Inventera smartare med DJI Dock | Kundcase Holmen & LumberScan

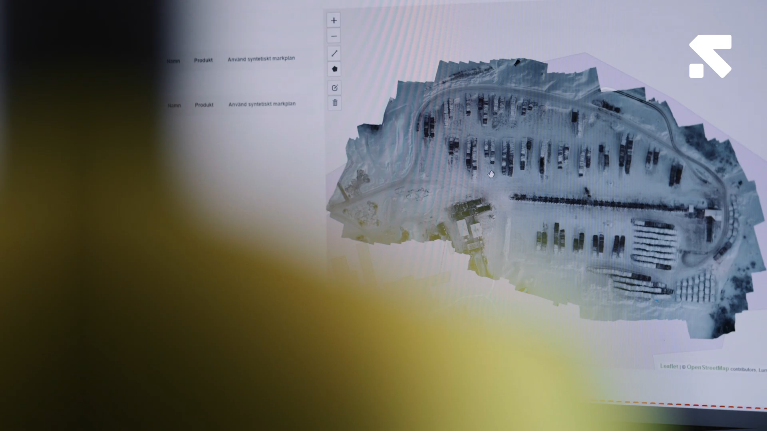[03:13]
Så efter att drönarna varit uppe i luften och
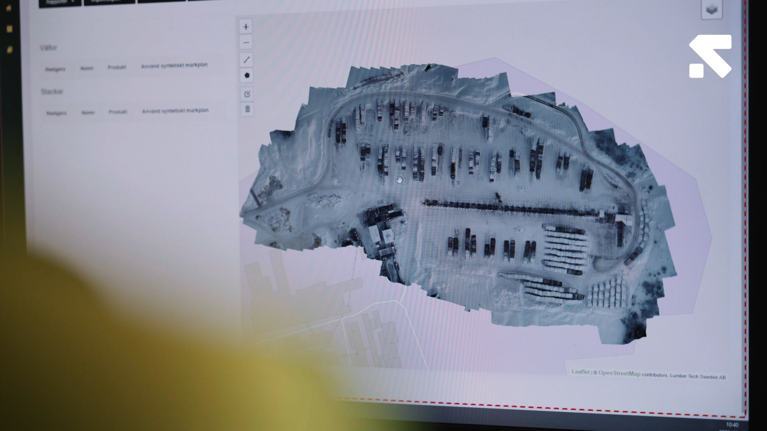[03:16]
samlat in bilderna så laddas de bilderna upp automatiskt via FlightHub och direkt upp i vår applikation på LumberScan.